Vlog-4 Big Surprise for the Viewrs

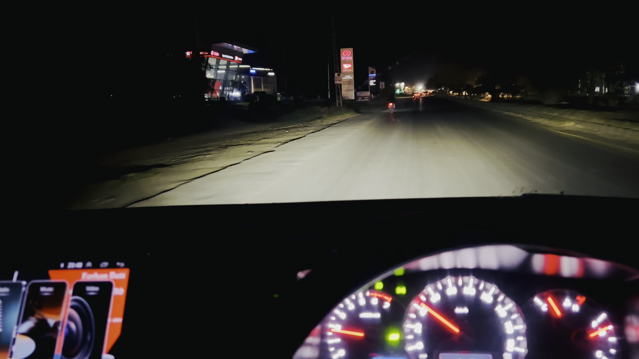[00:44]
तो ये हमारे लेफ्ट साइड पे शोरूम्स आ जाते हैं, ठीक है जी।
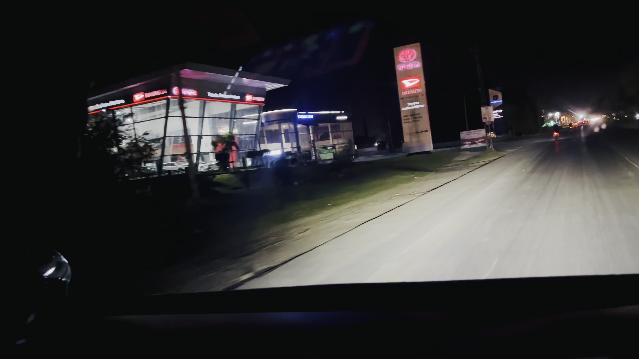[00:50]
टोयोटा का शोरूम है, चिंगम का शोरूम है, नई नई गाड़ियाँ यहाँ से मिलती हैं